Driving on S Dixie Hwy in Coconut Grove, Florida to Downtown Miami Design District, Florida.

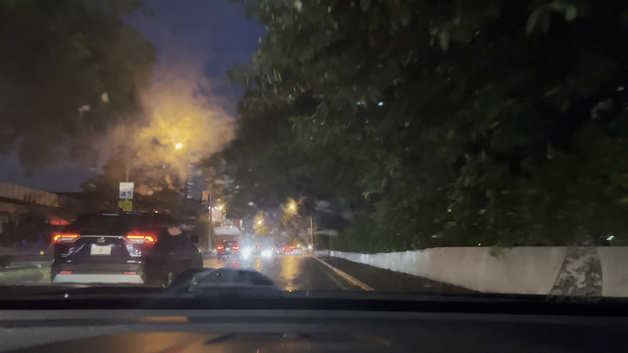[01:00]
And I am headed towards Brickell. This rainy day, it's been raining all day,
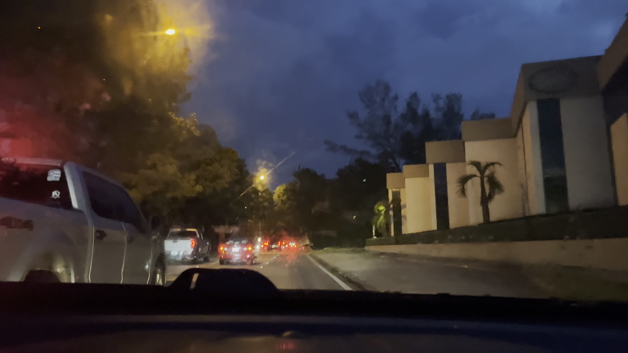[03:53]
So I just passed. There was some flooding on the right lane, so I had to go around it. It was right by the gas station. And this guy has his high beams on me. Gotta learn to understand that there's flooding.
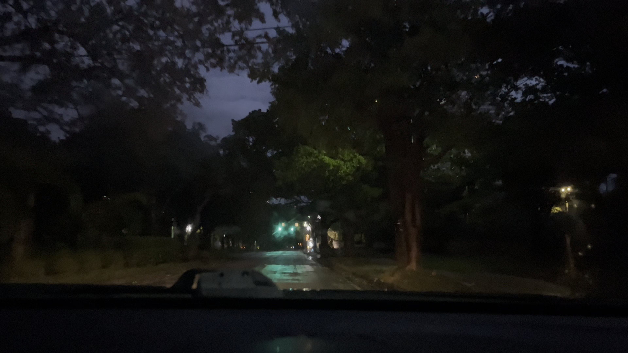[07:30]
Most of the people that live here are rich. You know, it's a middle class, but mostly high class area. Oh, I just hit a puddle. Oh, I just hit a branch. It's smacked right in the windshield. It looks like the power went out.
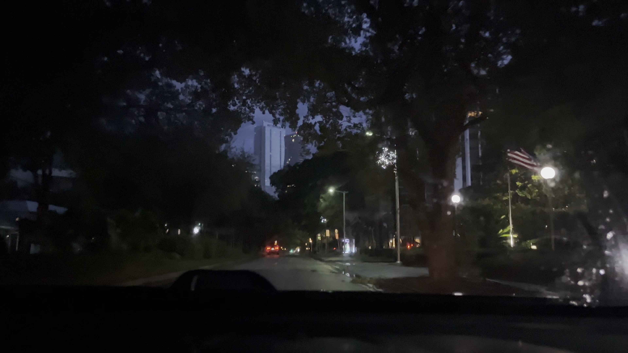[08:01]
I see FPNL. Well, I think the street lights went out. Oh, man. That scared the hell out of me.
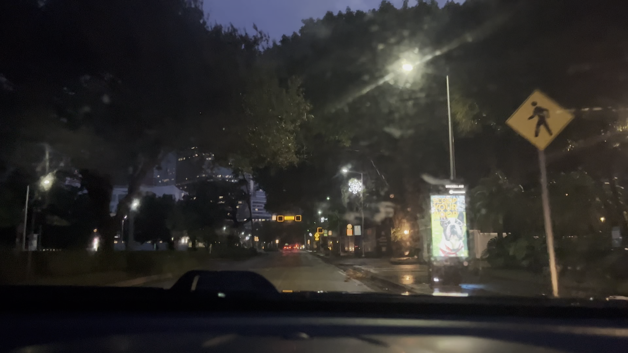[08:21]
Good thing I didn't crack my windshield.
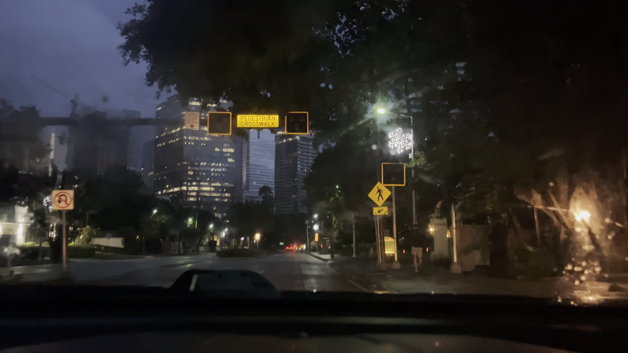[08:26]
Okay. As soon as I pass this red light that's up ahead,
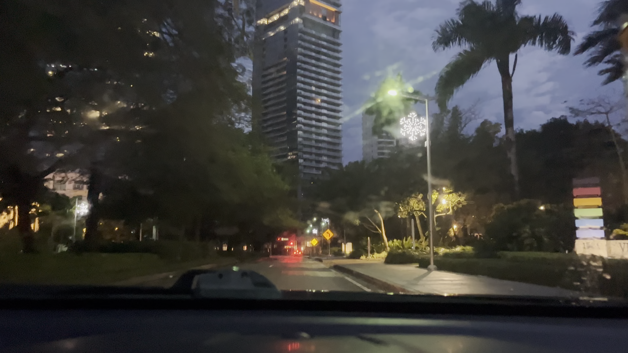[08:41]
this is where it usually floods. And of course, this is Brickell Avenue, which is US 1. And I see a disabled vehicle. Oh no, that's not a disabled vehicle.
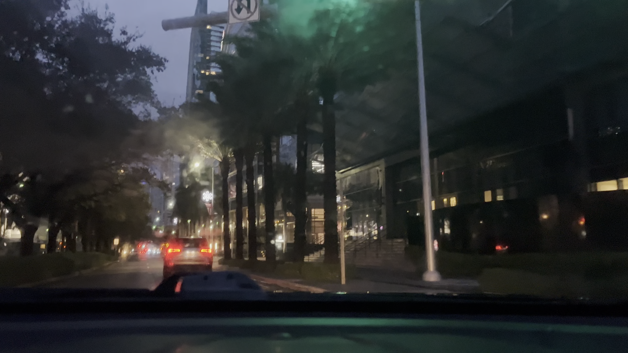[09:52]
On Thanksgiving Day, which is next Thursday, it's gonna go down to 56 degrees. Okay. Usually when you pass this red light, there's some flooding going on here. It looks like the water has receded. Bunch of tree branches. Well, not a bunch, but a few.